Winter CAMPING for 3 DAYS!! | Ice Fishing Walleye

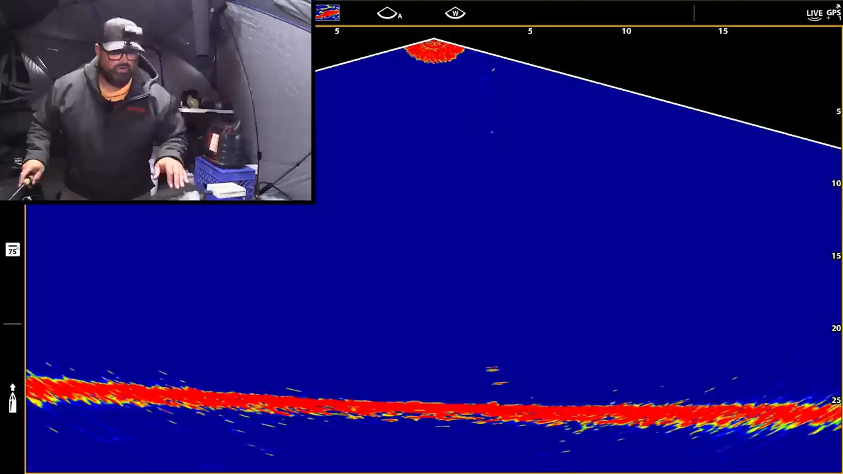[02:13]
There was like no marks at all. And then about 20 minutes ago, I saw a mark cruise by, and then another mark cruise by. So this is starting to be the witching hour. At first I was like, uh-oh, is my one of my spots that, I'm not gonna lie, I've set up here before and done quite well, but I'm like, is one of my go-to spots not gonna happen today?
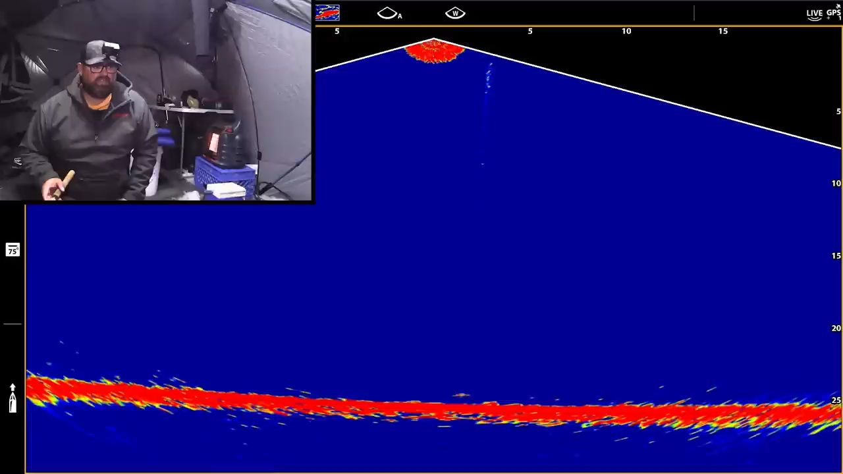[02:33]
And I was a little bit panicky at first, but then I started to see some marks. So I have faith yet for sure.
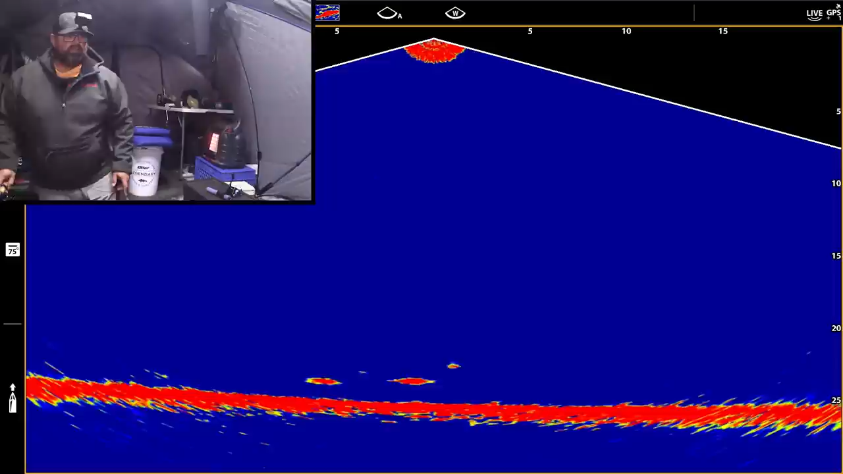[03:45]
I need to catch one or two and get a feel for size reference. The second one came in and just hit it.
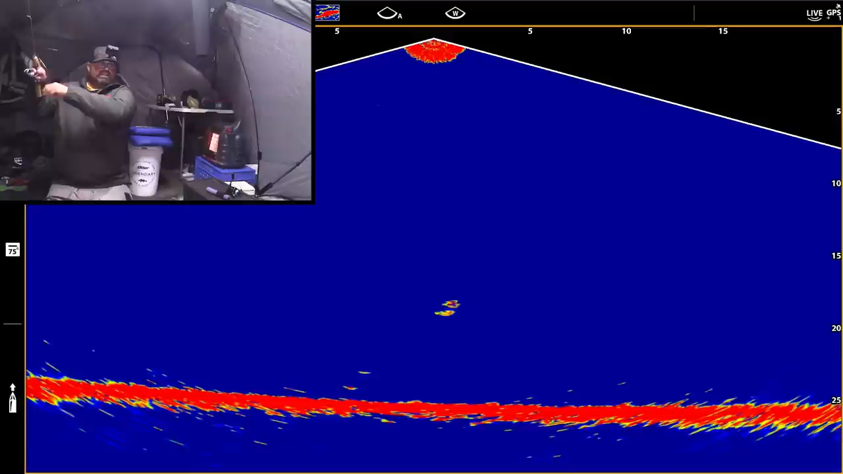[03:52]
This one's a little bit smaller than the first one, but not much. So I'll get a size reference anyway. It doesn't feel that big, but first fish. Oh yeah, that's little.
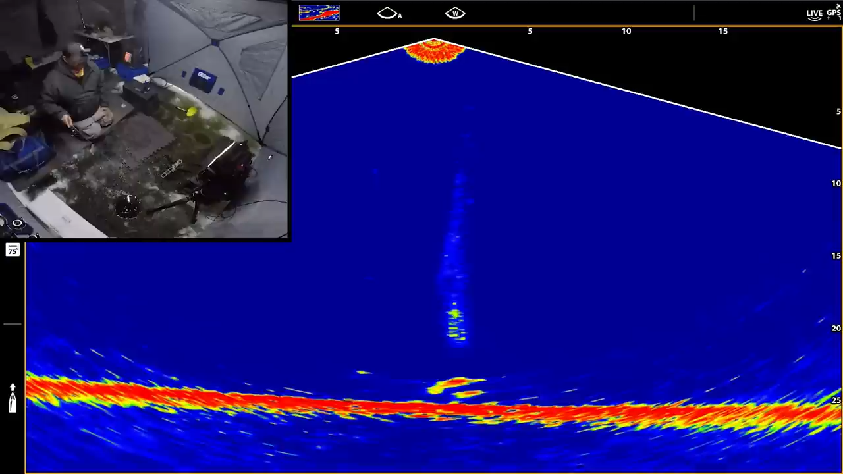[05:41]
I'll get a better size reference now, because I've looked at these fish longer than that first one for sure. No, we need the dirt. Lift it. There we go. Okay. He hardly ended up eating it. This one definitely feels better than that first one.
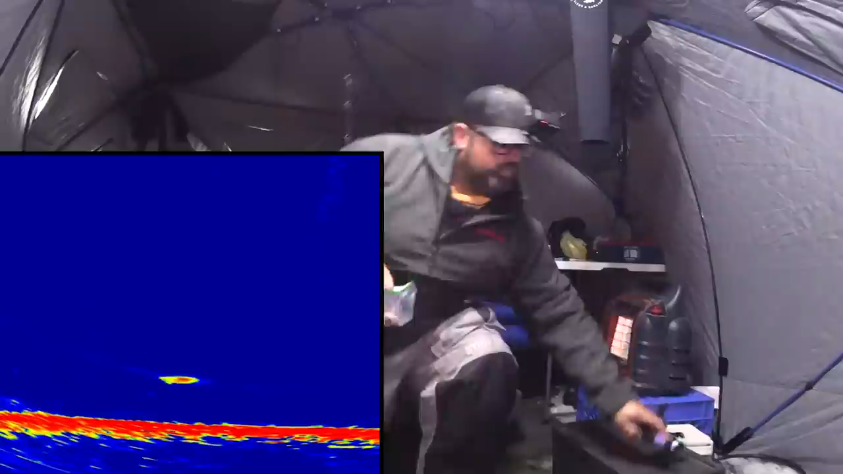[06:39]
I was just gonna get bait on my other rod going again, and that fish come and hit the live minnow.
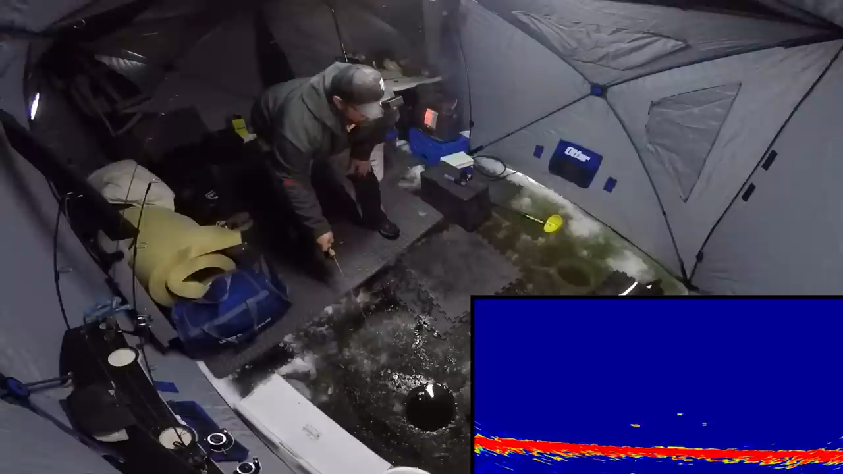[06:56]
Oh yeah, this mark's charging. Ooh, looks good too, looks good.
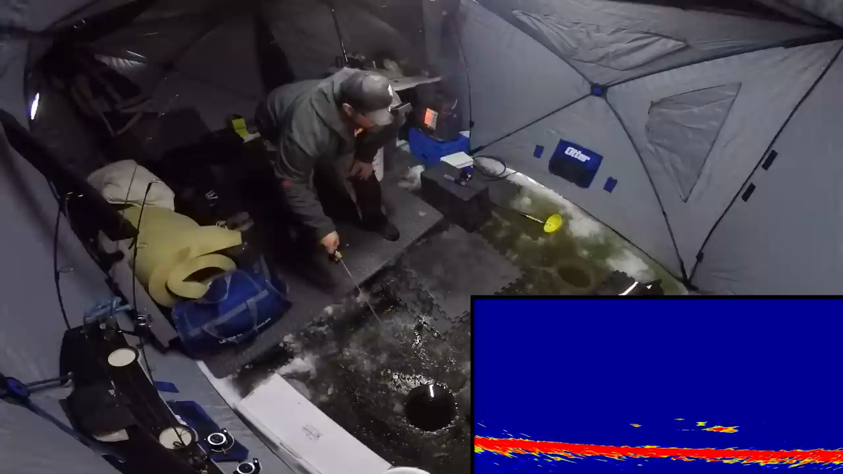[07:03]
Nice, that fish came straight in. Straight in.
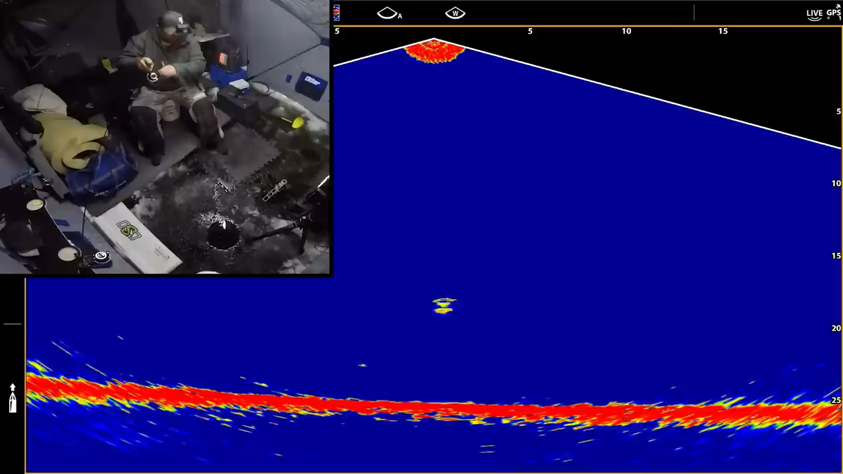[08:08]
That fish just charged right in. Like there was no even like having to play him.
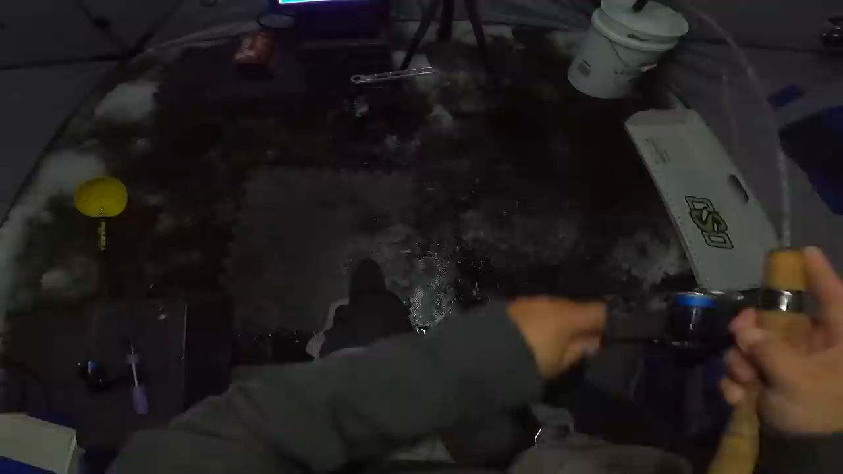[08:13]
He just ate. Another good eater. One more to eat right now, and then I'll be good.
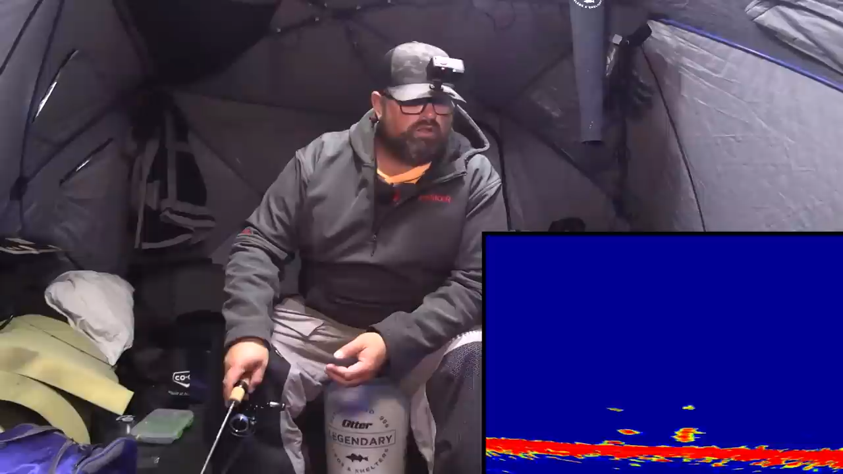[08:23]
Come on. That's a nice fish. Come on. Here it comes. Nice.
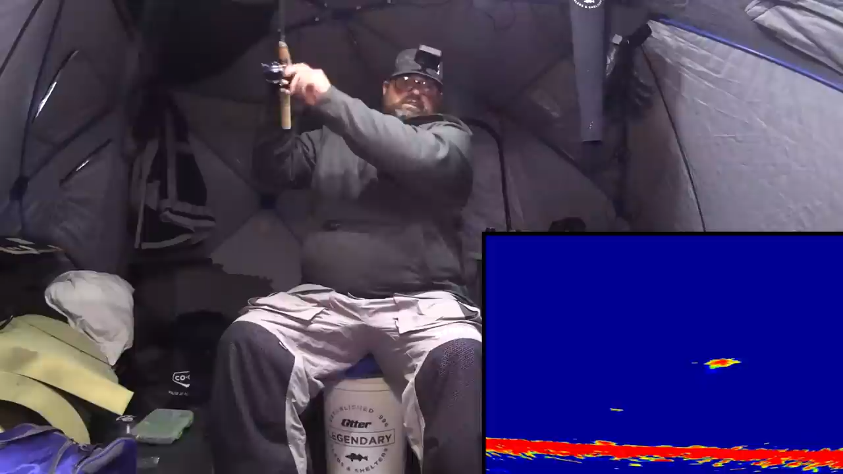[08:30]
That one I think is decent. This one feels decent. It's kind of funny how it's like seemed to kind of spook that smaller one away, right?